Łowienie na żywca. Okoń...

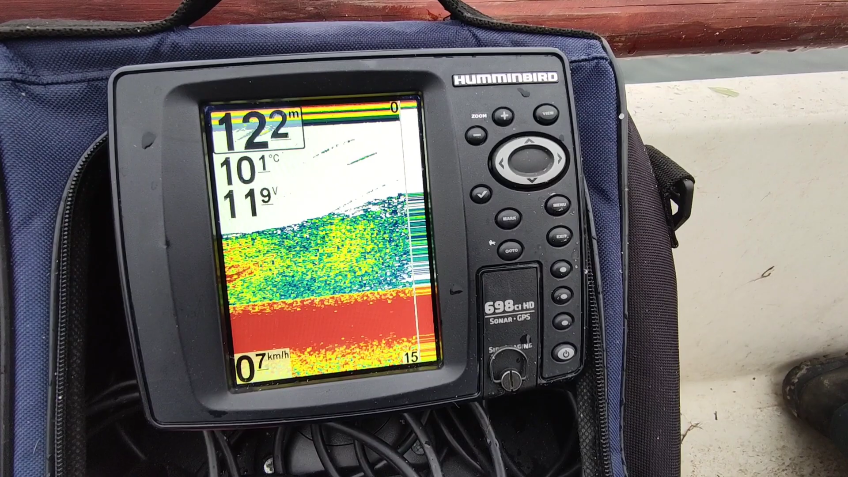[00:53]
On screen: water 10.1°C
Pełno drobnicy. Okonie gonią po wierzchu. O, to się przemieszcza wszystko tutaj.